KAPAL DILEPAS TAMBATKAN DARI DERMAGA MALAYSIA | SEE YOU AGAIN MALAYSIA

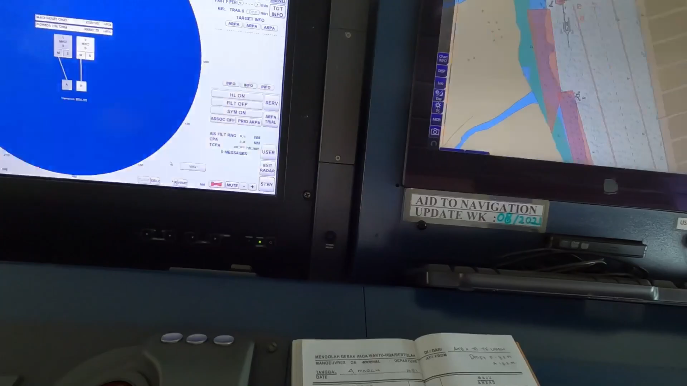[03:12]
tidak salah ketika kita ingin melakukan double check triple check yang penting kita sudah ensure everything is ready on the bridge and ready to
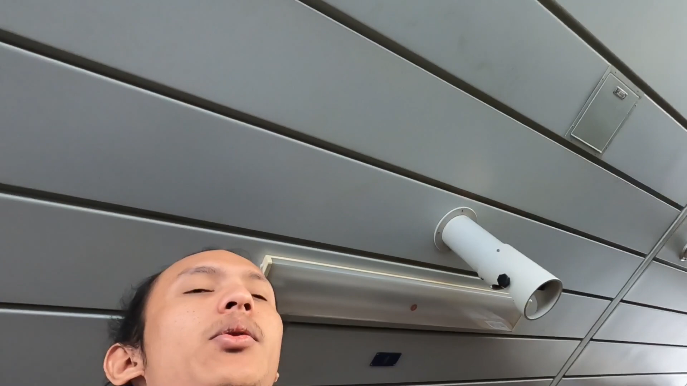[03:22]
use oke sekarang kita lakukan kita hidupkan radarnya
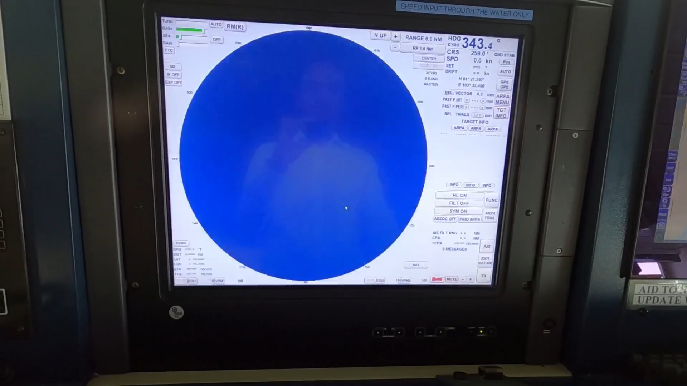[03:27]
kita hidupkan radar ini kita setting setiap kapten officer memiliki settingan radar yang berbeda jadi kita harus paham betul selera dari kapten kita kurang lebih selera kapten di kapal saya korang lebih sama saja sih tidak aneh-aneh
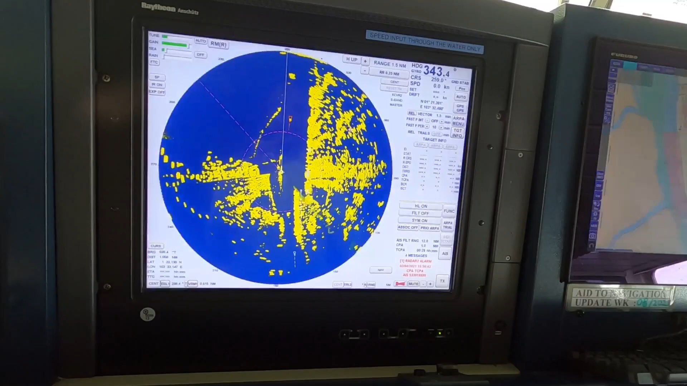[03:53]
oke ini settingannya kita setting kita bisa setting game sea train ini settingan klaternya
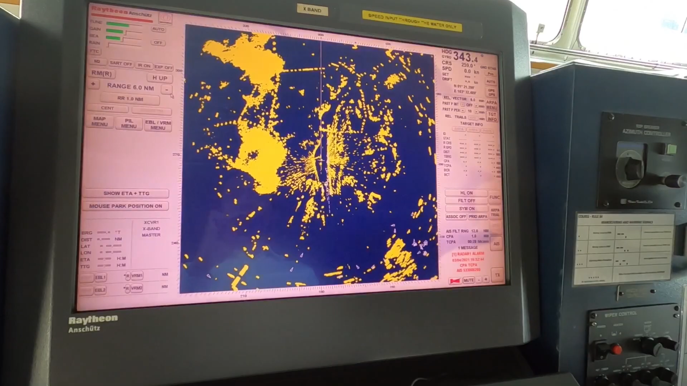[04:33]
mau yang bagaimana bagaimananya nanti dia panggil saya atau panggil ya panggil officer yang jaga lah untuk melakukan settingan yang sesuai dia mau oke saya biasanya untuk awal-awal menyetting vektor sebagai true
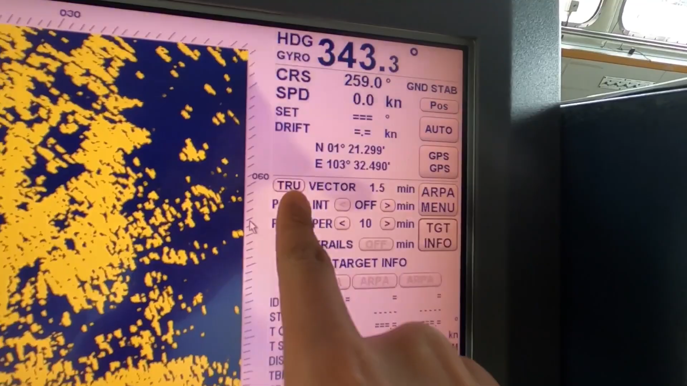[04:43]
vektor tapi kalau ada pilot atau master yang pengen settingannya menjadi
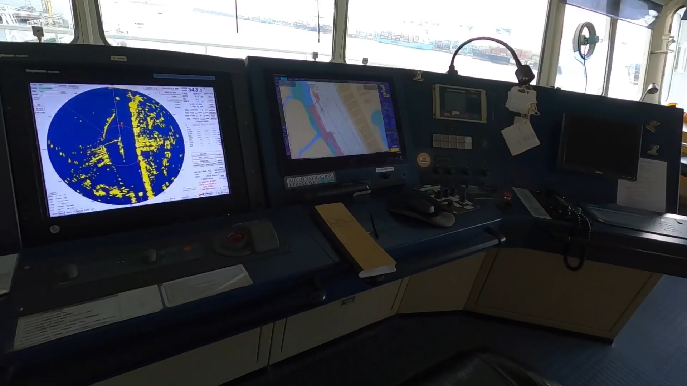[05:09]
tapi kita tidak salah kita melakukan double check lagi oke this is air disk
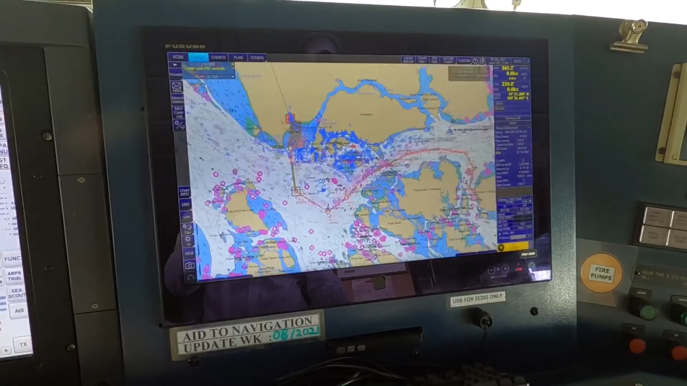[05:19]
oke oke
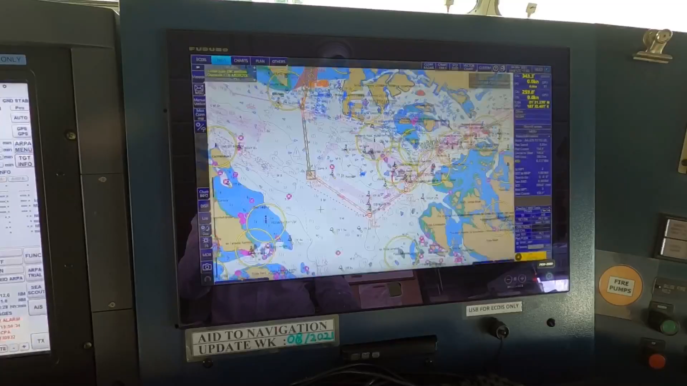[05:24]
oke oke sudah second sudah setting ini adalah master air disknya disana adalah
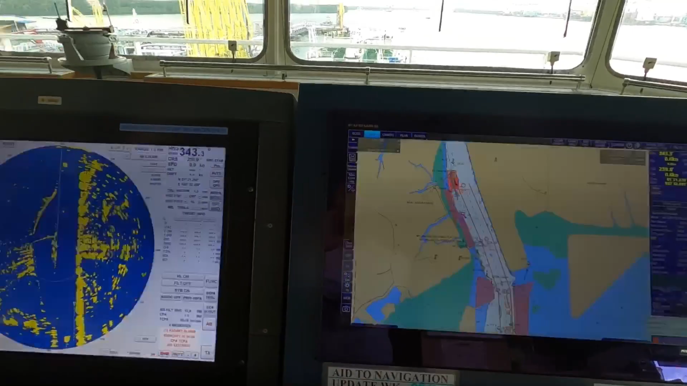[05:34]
bukan repeater sih tapi ini adalah masternya
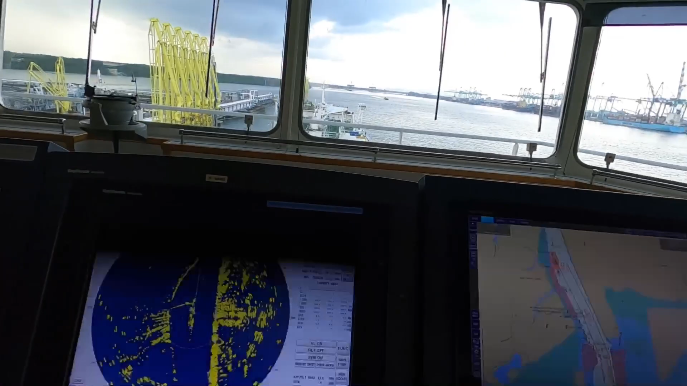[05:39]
jadi ketika kita upload voyage dari sini otomatis dia langsung also